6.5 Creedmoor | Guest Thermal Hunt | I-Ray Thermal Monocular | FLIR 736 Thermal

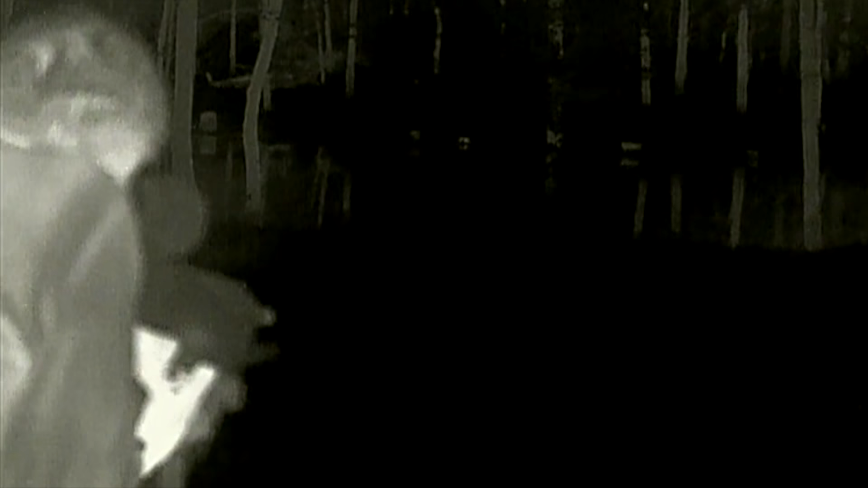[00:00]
Right on the shoreline. Good shooting, dude.
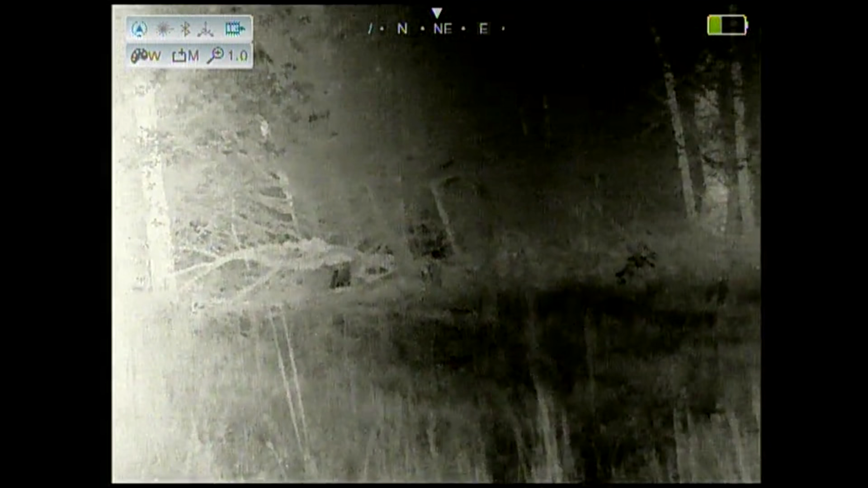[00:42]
They came in so quickly, Mark wasn't able to locate them with a Flora 736 Thermosite Pro.
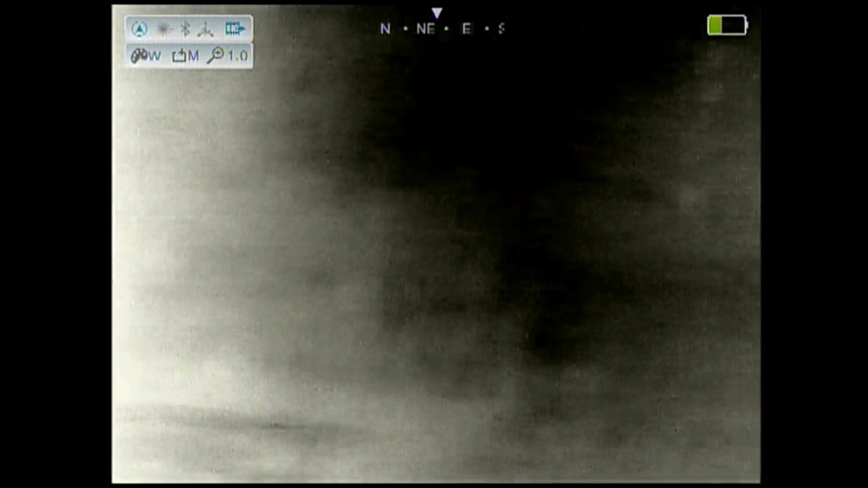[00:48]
I swung him around trying to direct him, but trying to find a target with a six-time zoom at roughly 30 yards is very hard for an inexperienced thermal hunter.
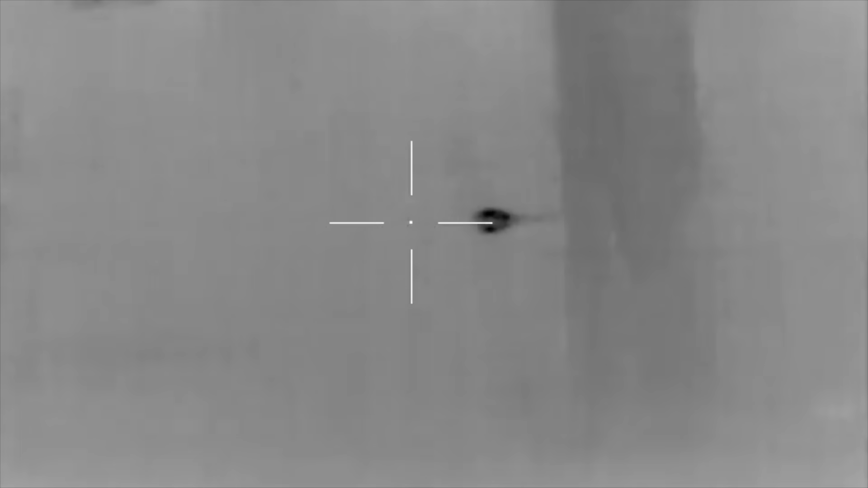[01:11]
I confirmed it with my Flora 736 Thermosite Pro.
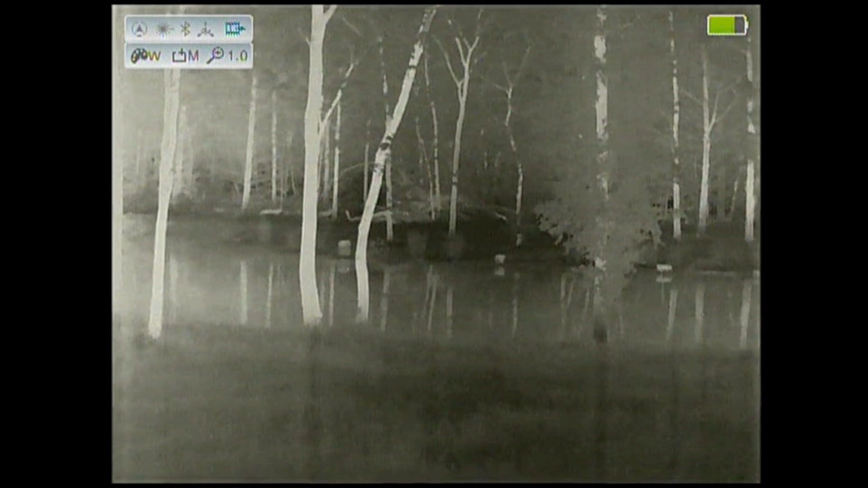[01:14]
The beaver was constantly moving around, making it difficult for Mark to line up on him with a six-time zoom scope.
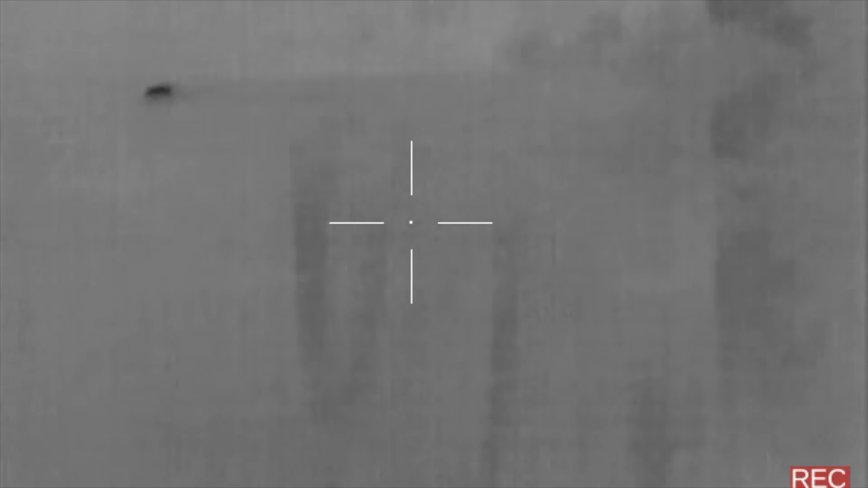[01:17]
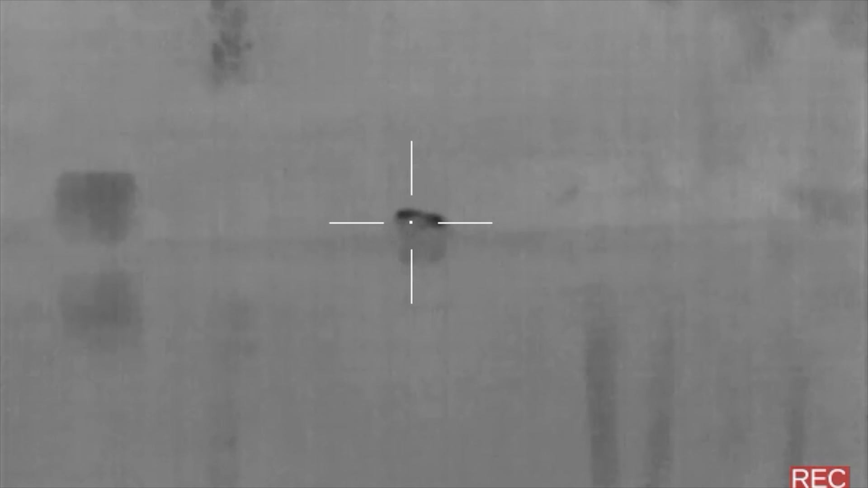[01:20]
Amazingly, this beaver crawled up to the shoreline.
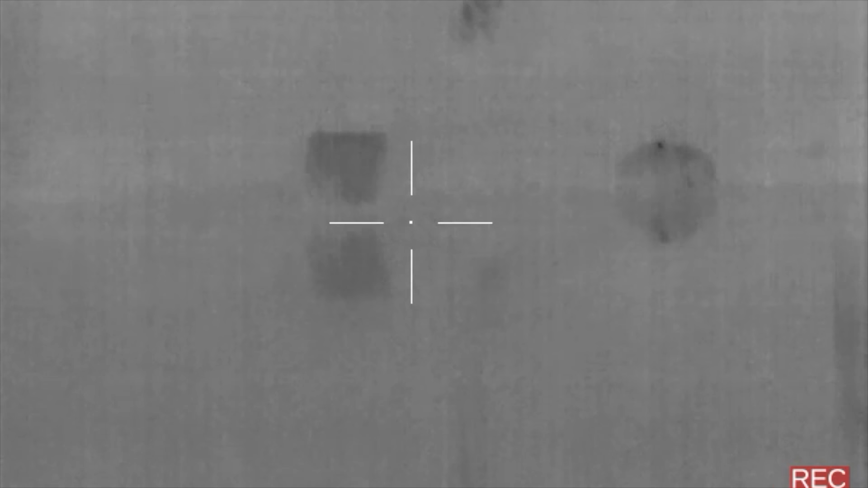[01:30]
Fever down. Good shot, dude.
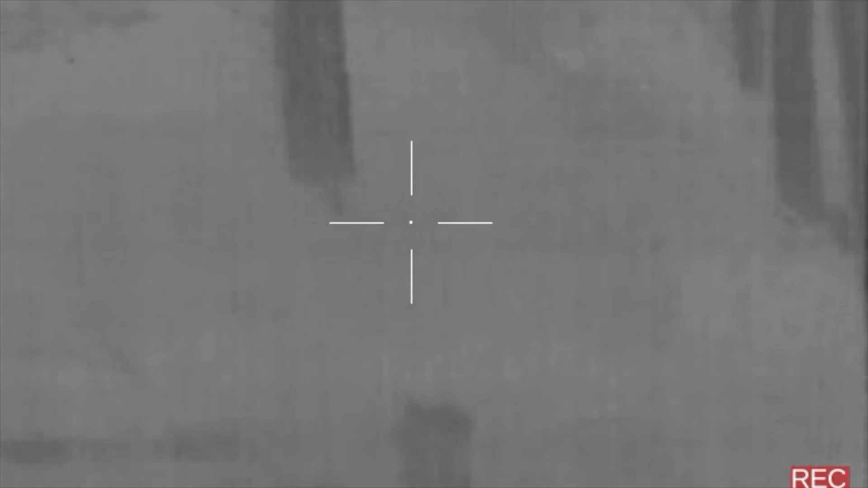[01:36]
Thank you, sir.
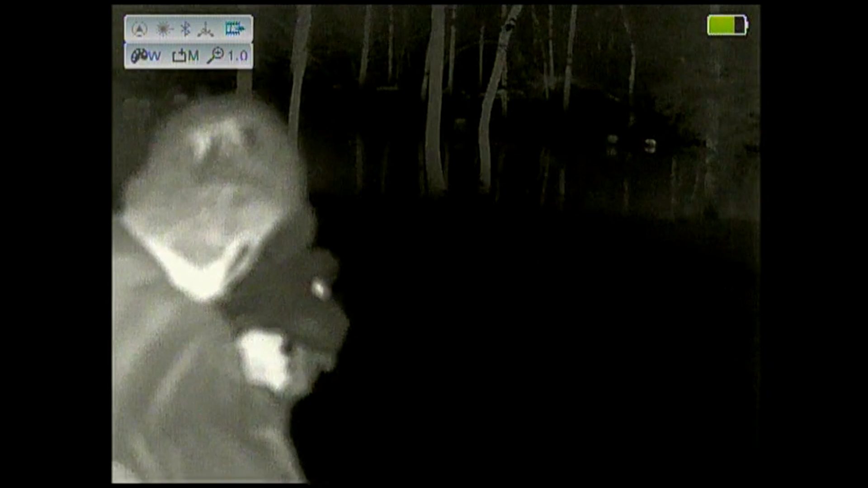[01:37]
Mark made a perfect shot at 92 yards with my Aero Precision
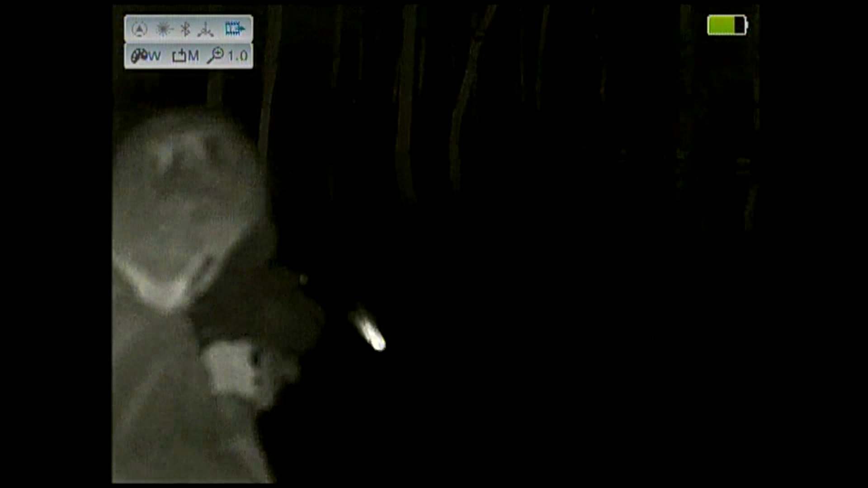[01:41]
6.5 Creedmoor using the Hornet 123 grain SST.
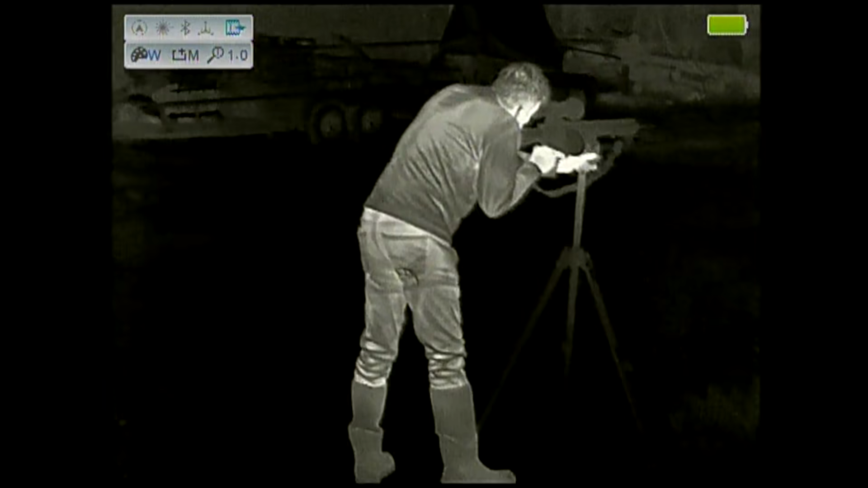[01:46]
This is very impressive considering Mark has never practiced with this gun, has never shot standing with a tripod, and has never used a thermal before.